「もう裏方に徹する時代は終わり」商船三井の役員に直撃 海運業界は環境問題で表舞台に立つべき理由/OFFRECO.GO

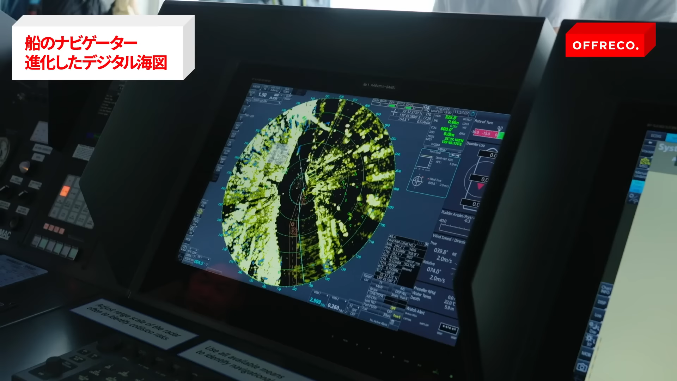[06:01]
報を持っている船であればここにすべて表示されますへーすごいはい面白いですねはいで綺麗ですね綺麗ですね見やすいですやっ安い?